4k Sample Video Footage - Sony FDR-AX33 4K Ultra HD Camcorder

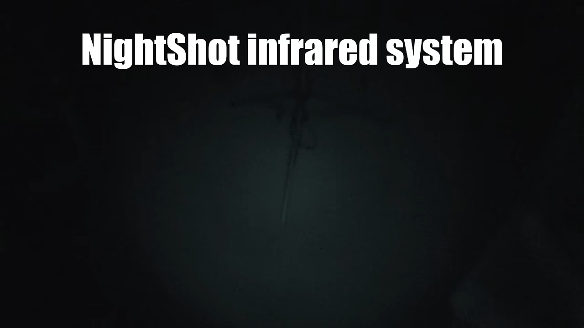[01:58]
all right so this is in like zero light I can't see anything I'm actually using the screen to see where I'm going there's no light in here with the human eye